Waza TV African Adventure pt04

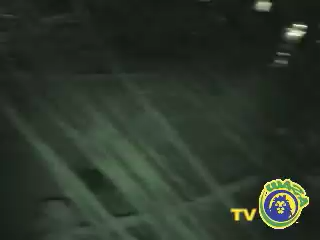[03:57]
I'm inside a Maasai hut. No, yeah, it's called Manyata. A Manyata?
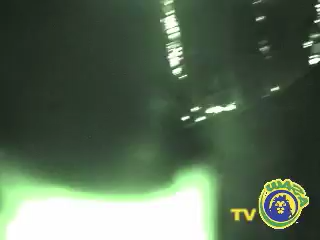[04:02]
They have two beds.
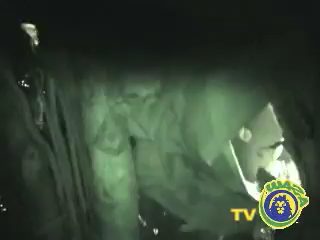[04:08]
There are two beds here. They have two beds. Like, this is a seat. Can you see? This is a seat. Yeah, of course, because it's got...
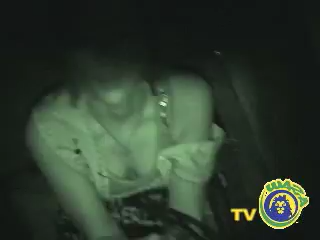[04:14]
This is a night seat. Vision? That is a traditional seat. Traditional seat. Right there. Okay. Okay. Here we can put the firewood.
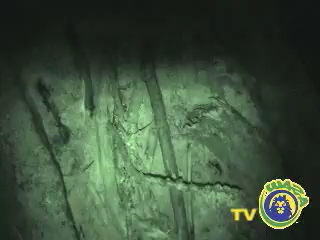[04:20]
Here's where the fire is. And this is where that you can...
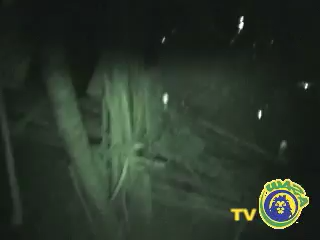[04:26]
It is a kind of a table that you put things. Oh, okay. So they build using the sticks.
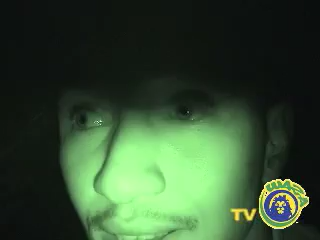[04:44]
Yeah, I'm Ezekiel Kerio. Kerio. Yeah. They're showing us around the Maasai hut. What's it called?
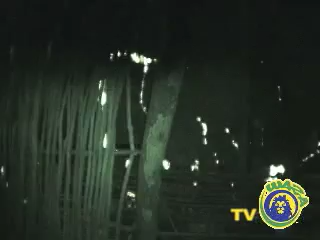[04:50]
What is this called again? It is called a Manyata. A Manyata. It's a Maasai house. A Manyata. A traditional Maasai house. Yeah.
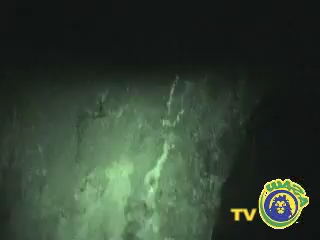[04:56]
Maasais live here.
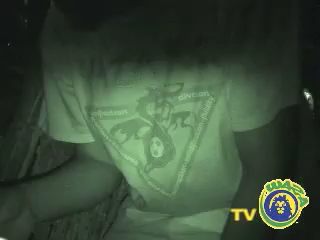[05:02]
It is like Dominic living in his house in Michigan.
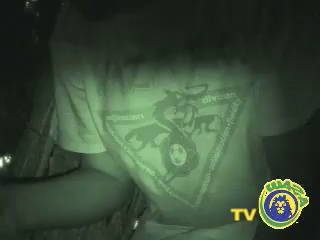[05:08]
So Dominic, today you are in your Kenyan house in Michigan. This is yes. Dominic's bed. That this is for the mother.
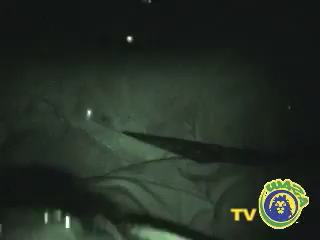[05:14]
That is Dominic's bed. Right here. Yeah, right there. This is the bed. And that is for the mother. And this is for the father.
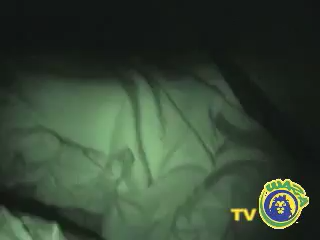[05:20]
This is for the mother. And that is for the father. And that's and for the father. And that is for the father.
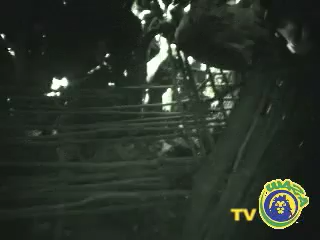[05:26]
This is the bed for the father. Yeah, that's the bed for the father. Oh, you're and this is the bed for the mother. Yes.
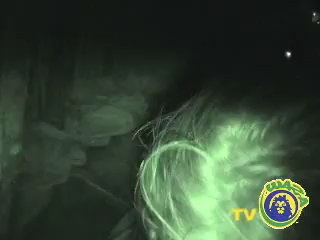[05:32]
Sarah, could you get up, please, for 1 second? Okay, cool. It's next to that main door. Mm.